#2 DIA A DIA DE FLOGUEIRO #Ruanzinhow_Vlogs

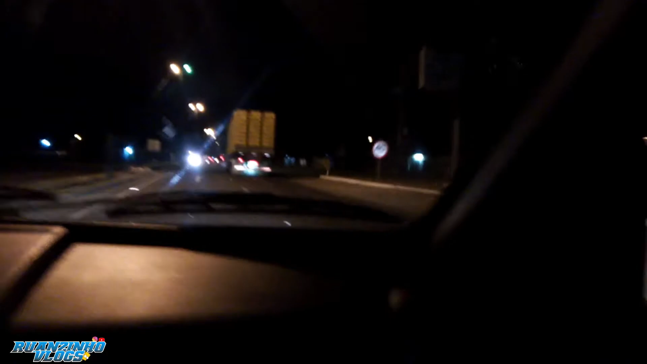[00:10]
GPS 153 Mais um CDzão aí galera
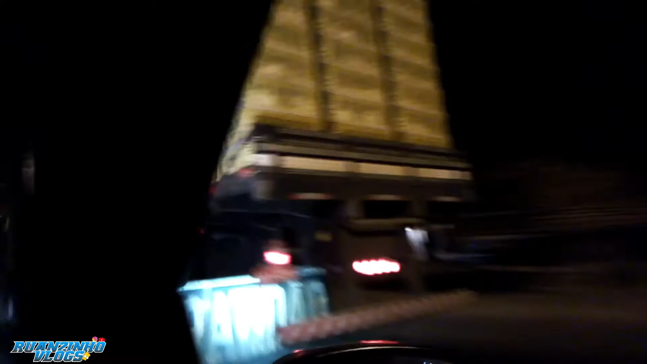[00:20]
Mais um CDzão aí Direcionado ao destino da 153